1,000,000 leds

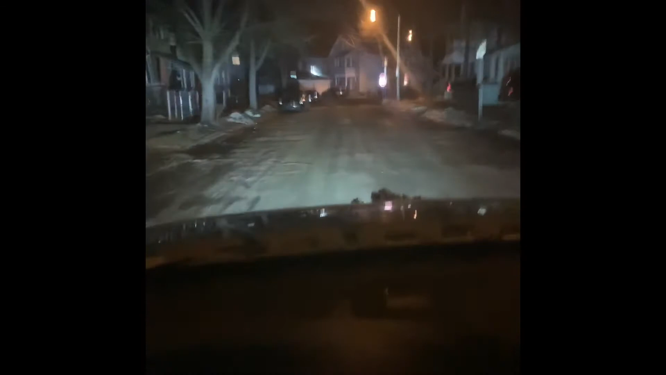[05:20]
okay not bad let's put it on let's put it off i'll have to show you in a darker place everything's lit up over here so
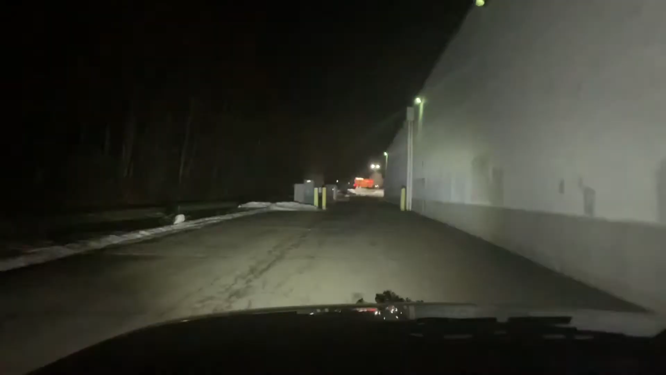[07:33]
oh yeah okay light off light on i'll pull into here real quick oh hell yeah
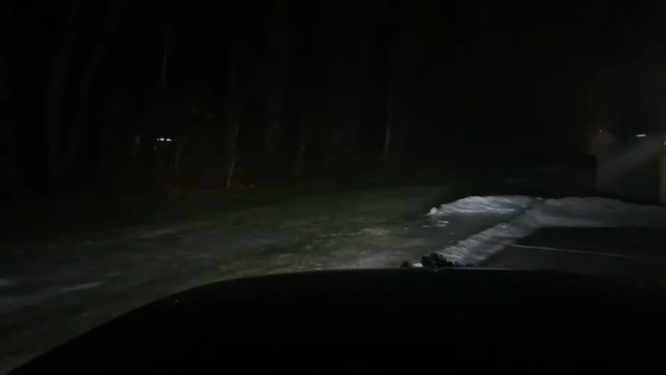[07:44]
light off light on it's a little spot but it definitely gets the job done for whatever i need